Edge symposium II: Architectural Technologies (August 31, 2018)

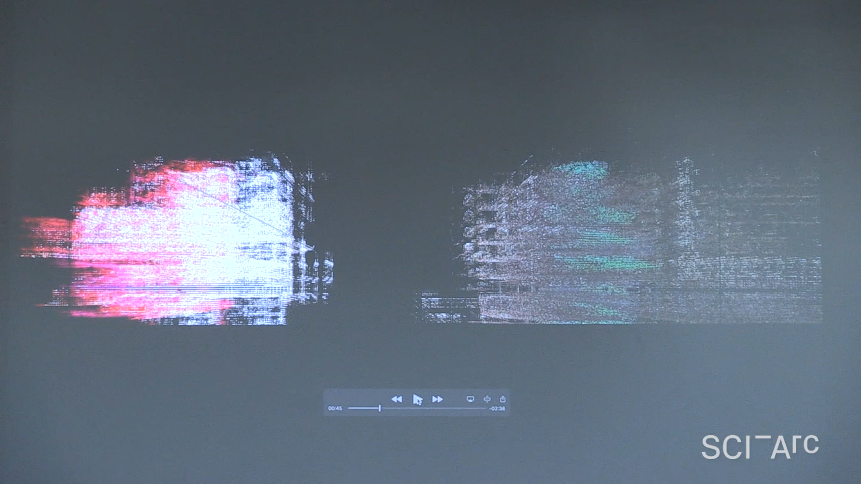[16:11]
The aim is to propagate the data gathered from LiDAR scanning as a generative tool to create architectural volume and urban surfaces.
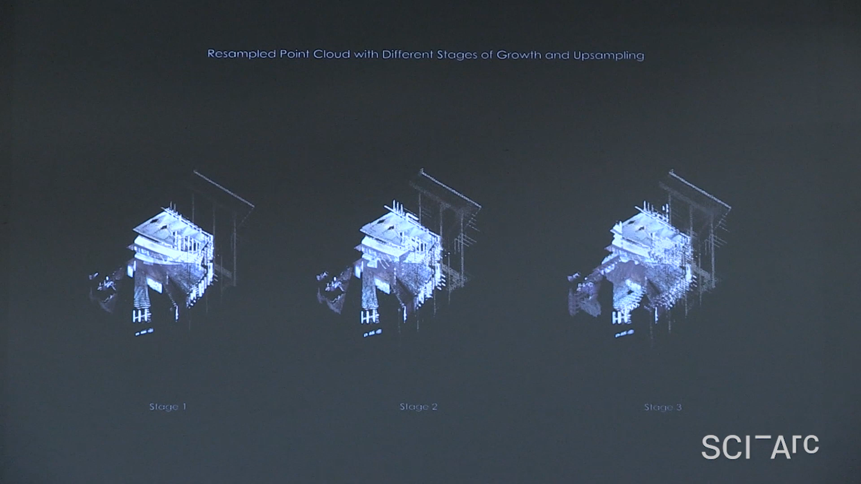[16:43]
the modules the point cloud that we got through a LiDAR scanner has been resampled and has been partially and carefully being curated and then going through the process that we talked about. So they are becoming, they're going through the stage of propagation and become,
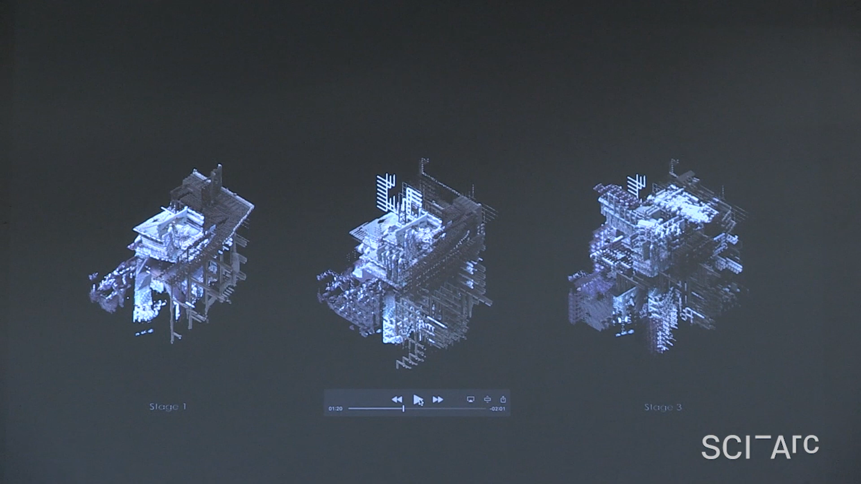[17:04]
so they are extending outward and become denser and denser as they go through.
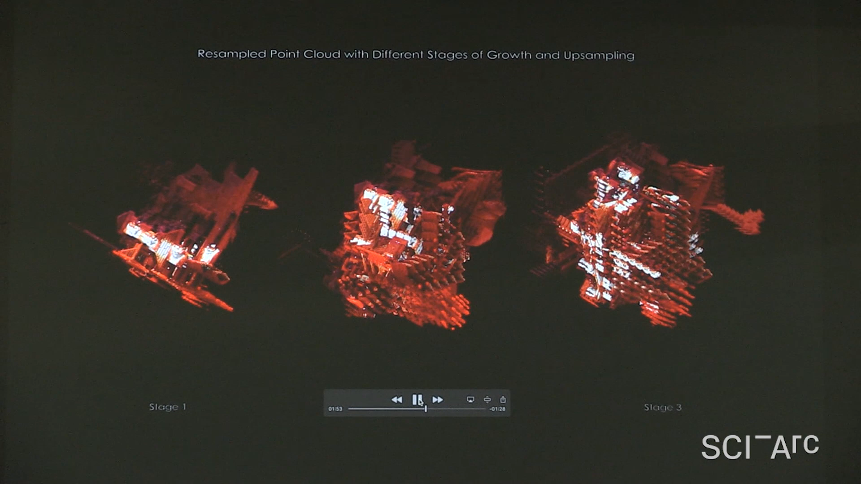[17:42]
and create, again, going through the same stages of three, going denser and denser each time. And the color, as you can see, is coming from the color inherited from the inherited data from LiDAR scanner. So the fabric, the carpet, everything inside the Dorothy Chandler, even the lights have the effect. So all this information, we curate them and we can see it in these modules.
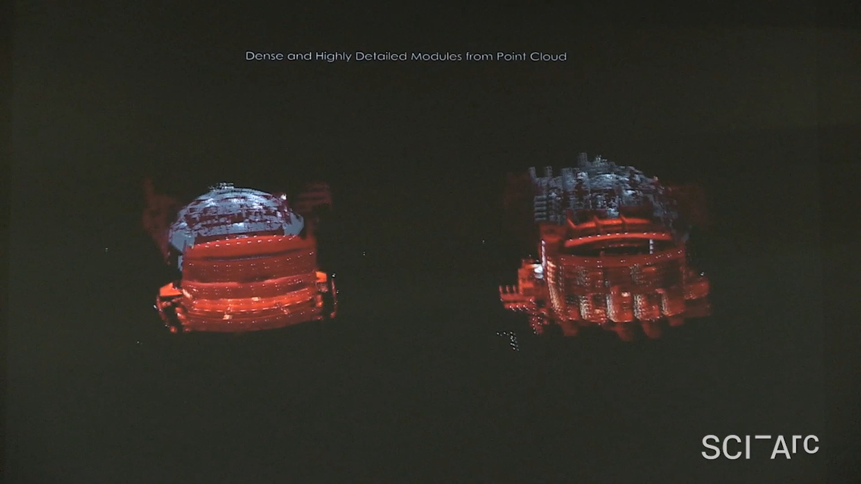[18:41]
these scenes show how each module being resampled in specific location.
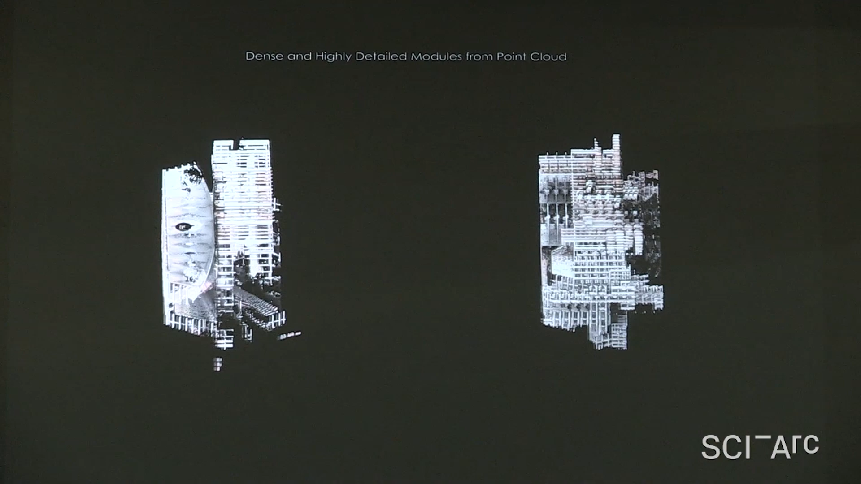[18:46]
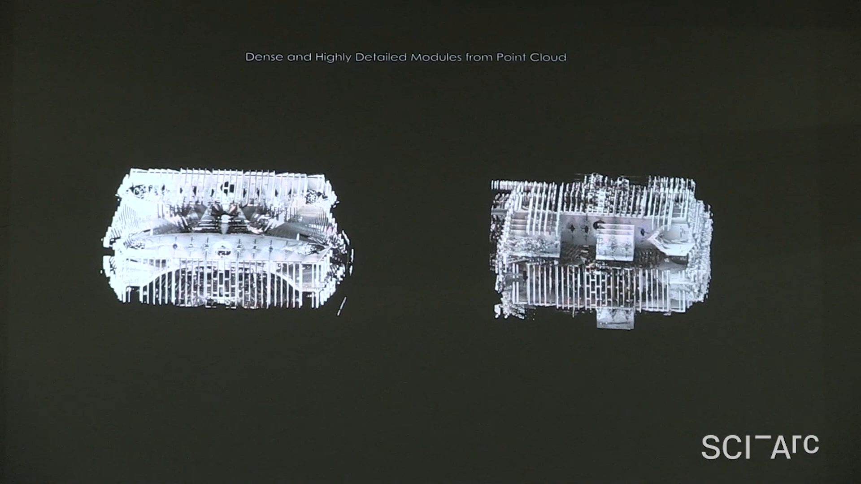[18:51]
These are a series of modules that have been resampled through AI algorithm and selectively have been chosen based on aesthetic values.
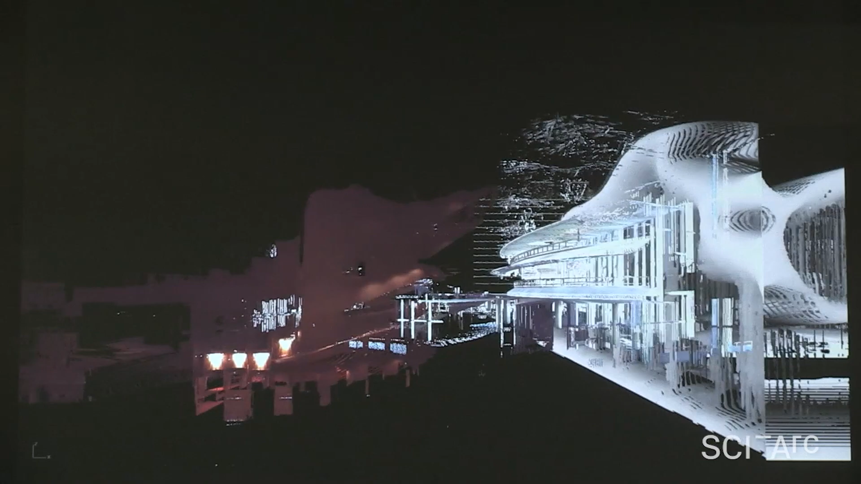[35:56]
At the same time, and to add more depth to the model, I split the images into consecutive layers using color data and point clouds,
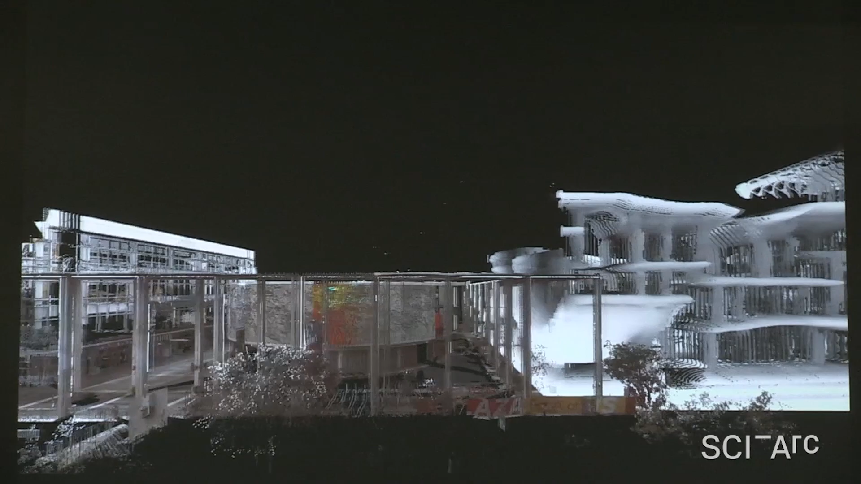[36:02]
and I interpolated those layers, adding more information in between.